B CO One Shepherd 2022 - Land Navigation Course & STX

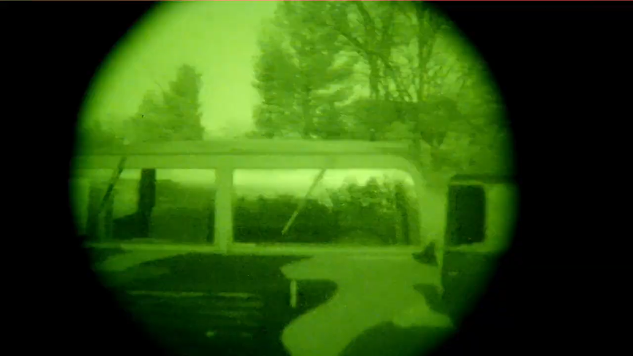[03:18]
All the squad's link up went fairly well, but one thing they didn't anticipate was for an enemy Humvee to pull up right in front of the objective with op four walking all around it.
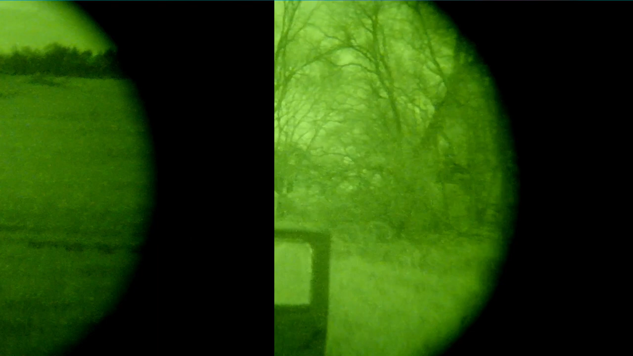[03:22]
Comrade, you still have that night vision? Can I borrow it?
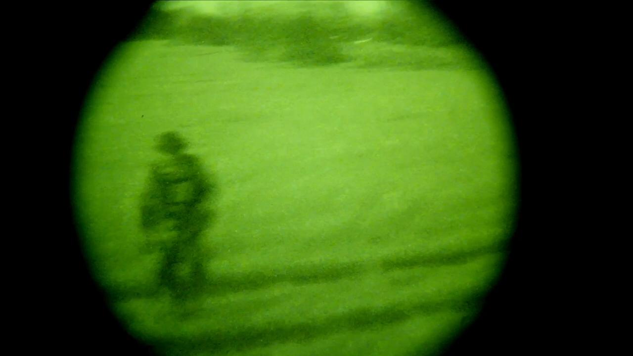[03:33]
Something don't look right. Yeah, big man.
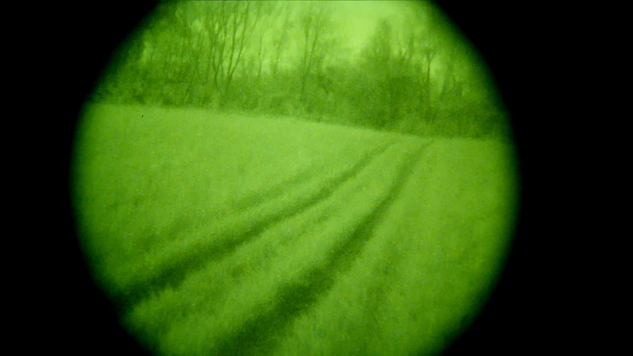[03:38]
Thank you. That's strong.
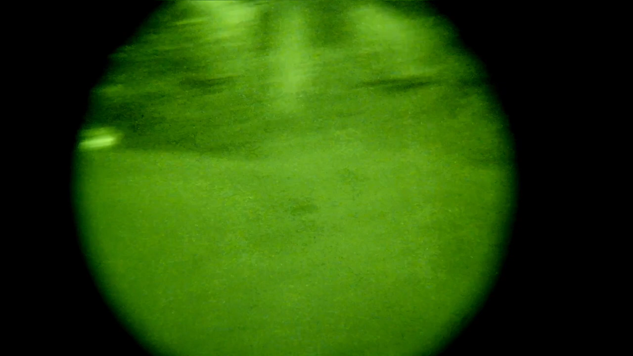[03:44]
Do you see a light over there?
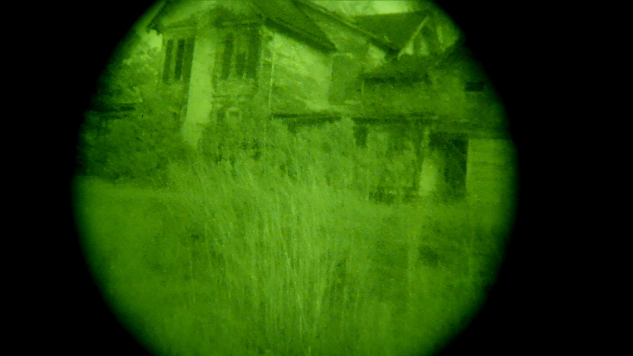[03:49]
Over there, behind that tree.
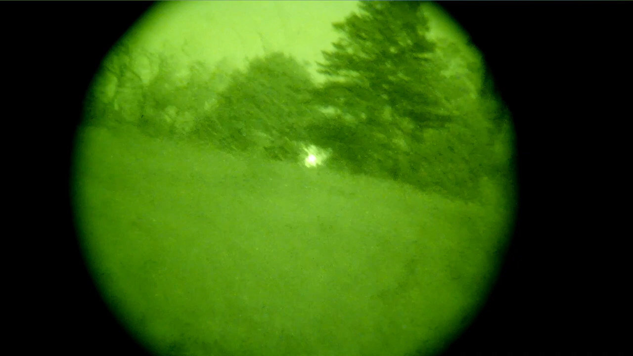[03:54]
That is a light, or am I crazy?
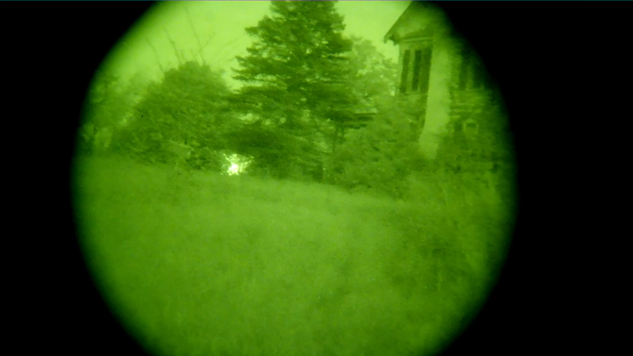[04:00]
What is the light doing out here?